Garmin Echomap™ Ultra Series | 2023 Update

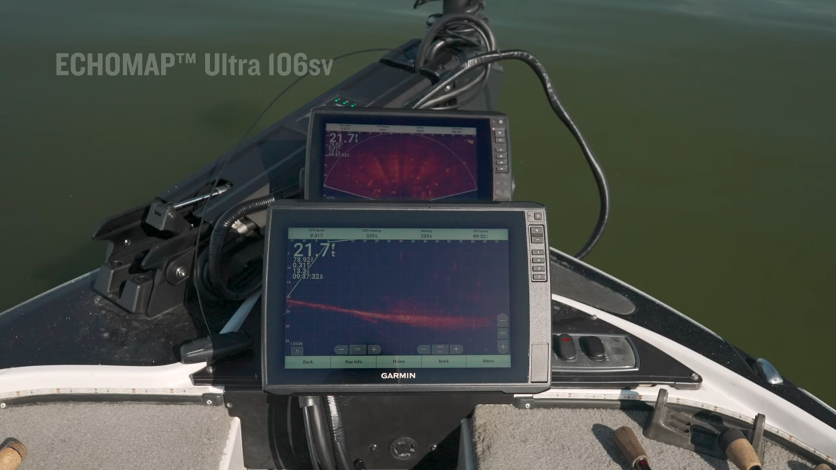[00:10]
Today I'm excited to discuss with you the Ecomap Ultra 106SV and 126SV and what features are new for the 2023 season.
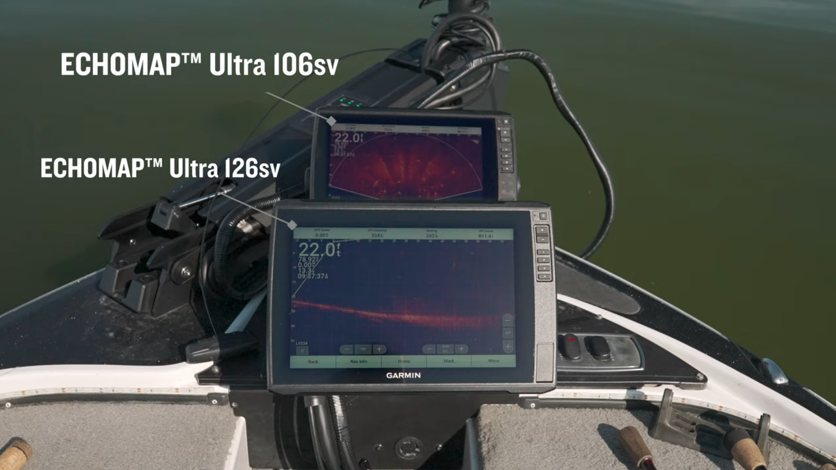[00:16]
The 106SV and 126SV now come pre-loaded with Garmin Navionics Plus,
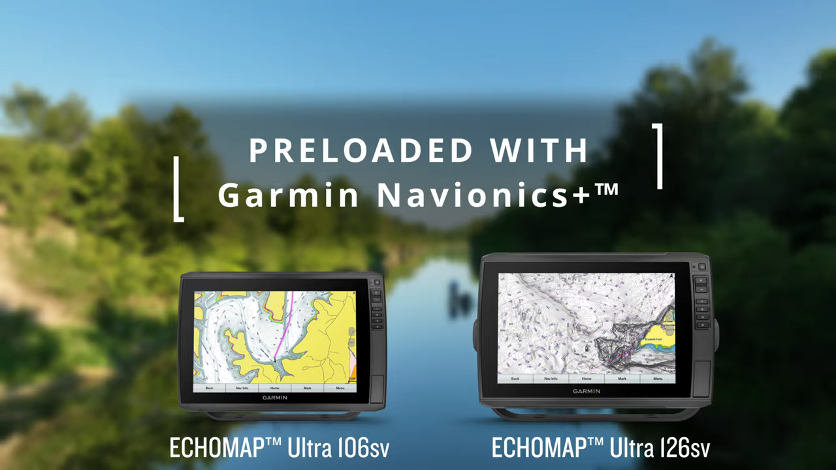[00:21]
which is integrated with both coastal and inland mapping. With these cartography upgrades you'll receive a one-year subscription for downloadable daily updates,
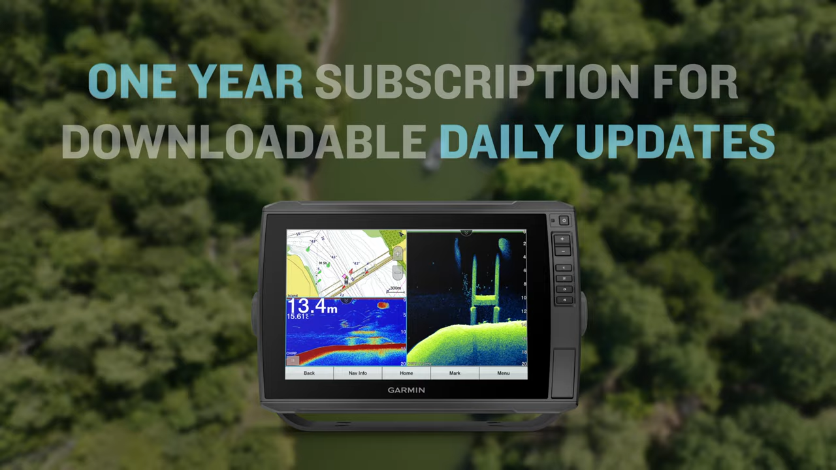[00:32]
On screen: depth 13.4 m
as well as detailed charts with up to one foot contours, depth range shading, auto guidance technology, and more.
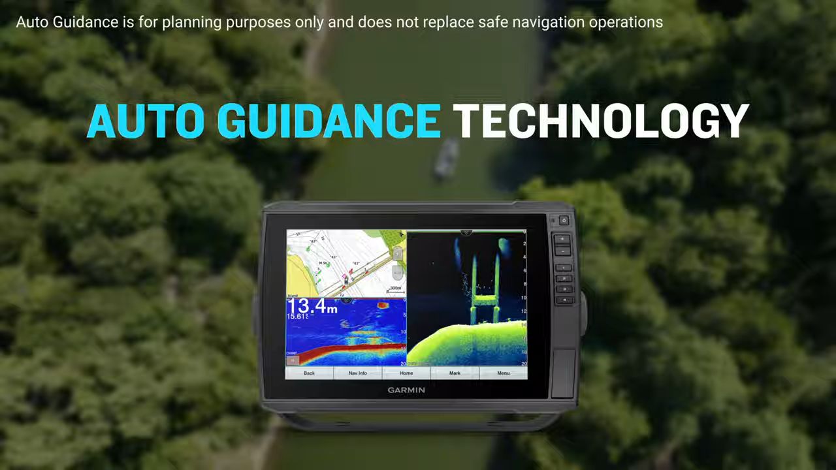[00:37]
On screen: depth 13.4 m
Now if you happen to be on a body of water that doesn't have any contour data, you can easily create your own charts with built-in quickdraw contours.
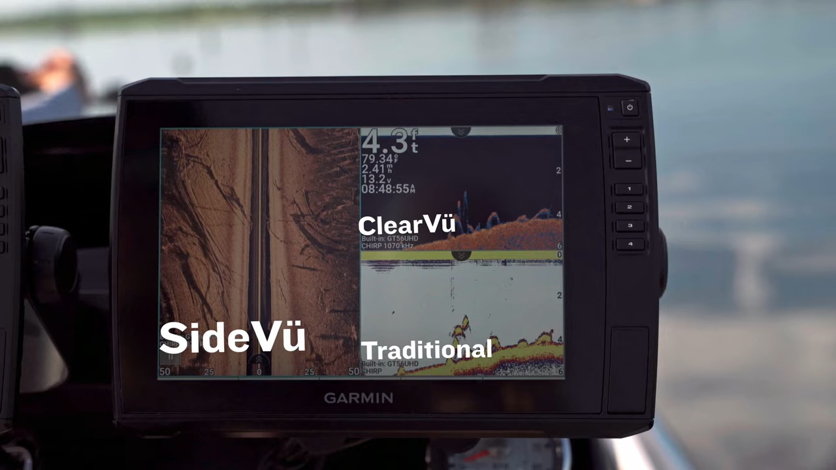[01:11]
On screen: depth 4.3 ft
ultra high definition clear view and side view scanning sonars, as well as high wide chirp traditional sonar.
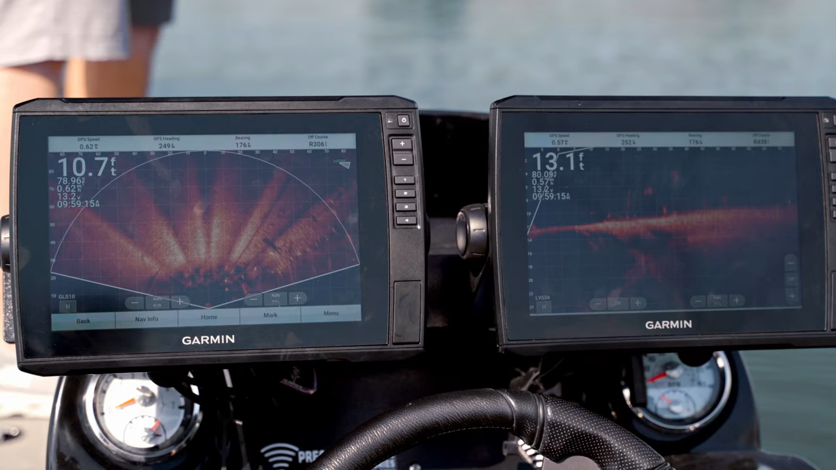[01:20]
No matter which compatible transducer you use,
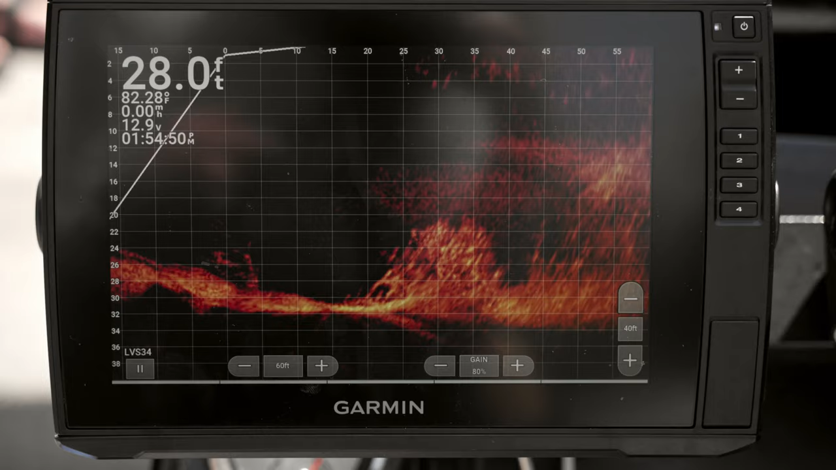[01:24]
On screen: depth 28.0 ft, water 82.28°F
high contrast vivid color palettes, distinguishing target fish from structure and bait balls is easier than ever.
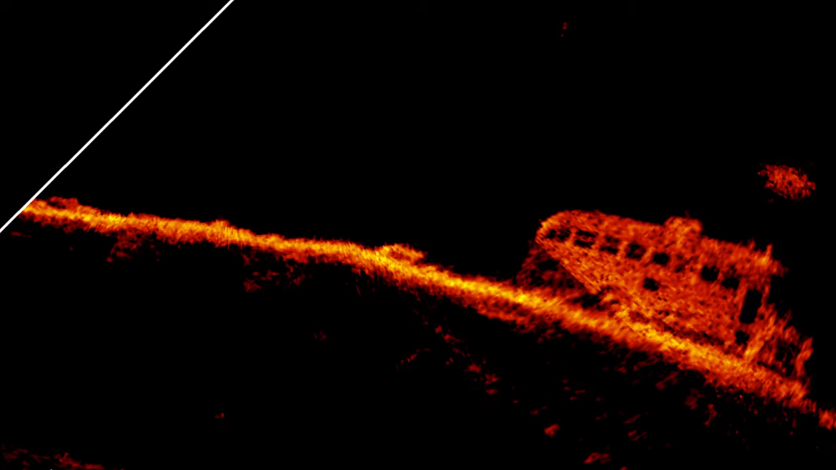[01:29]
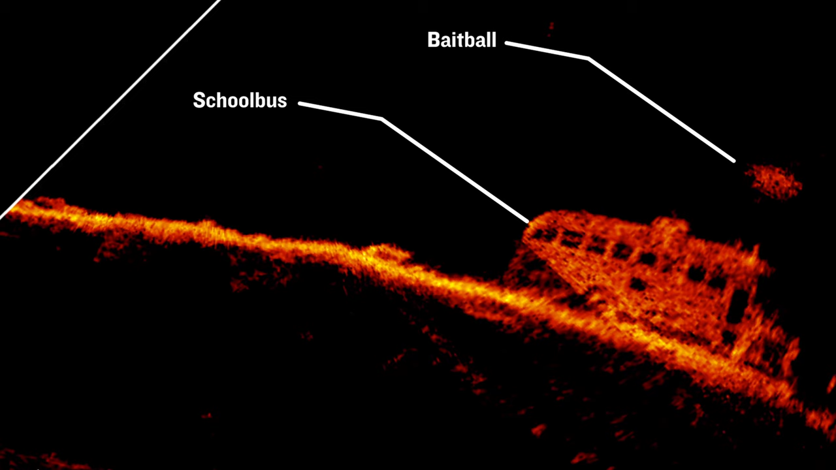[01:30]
And as you could have expected, these units are compatible with Garmin's entire live scanning sonar lineup.
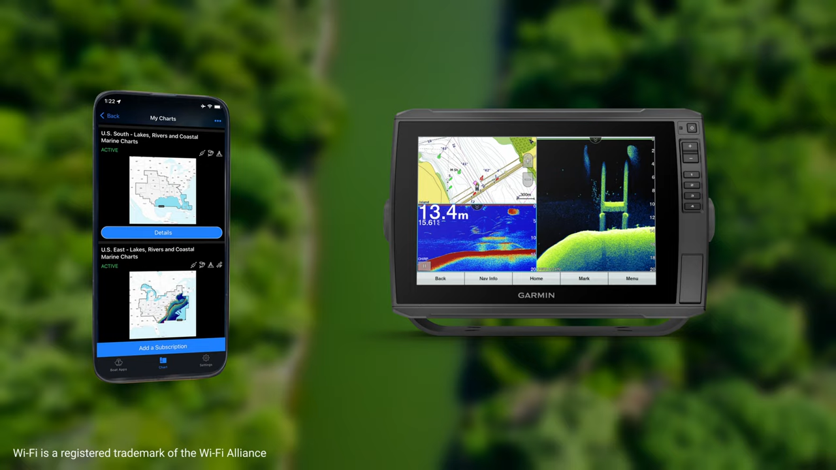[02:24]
On screen: depth 13.4 m
allowing you to easily perform software updates, access and update charts,
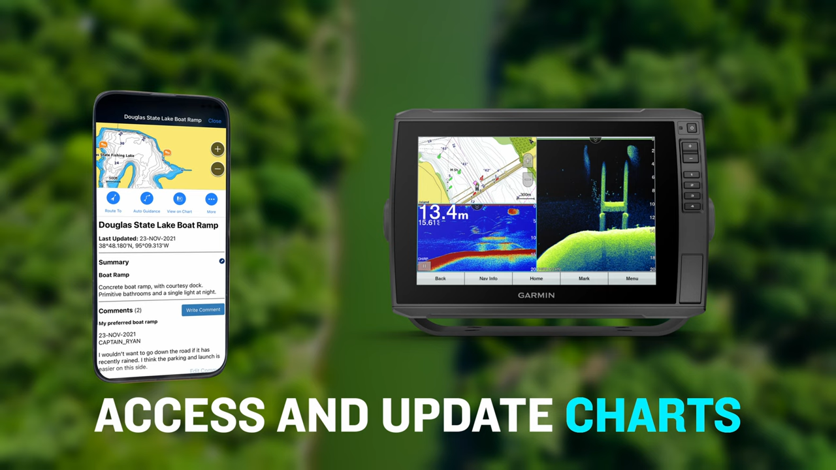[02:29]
On screen: depth 13.4 m
as well as purchase and activate your Garmin Navionics Plus or Garmin Navionics Vision Plus subscription all from the app.
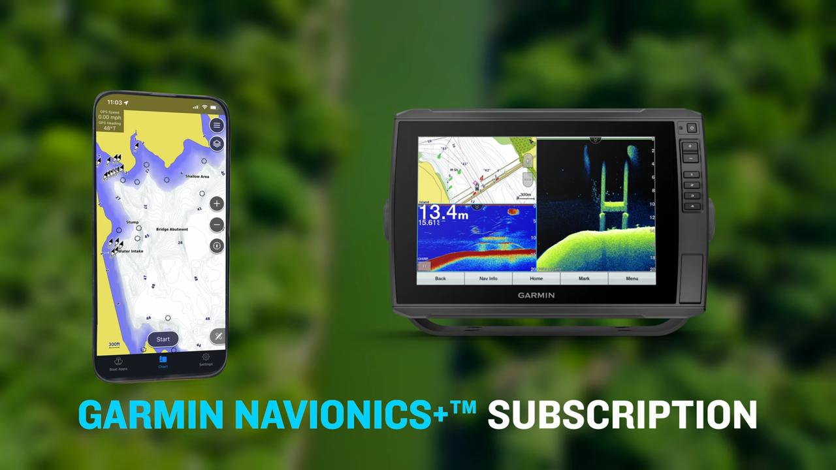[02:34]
On screen: depth 13.4 m
You can even upload and download content from the Quickdraw Contour community and see smart notifications right on your graph.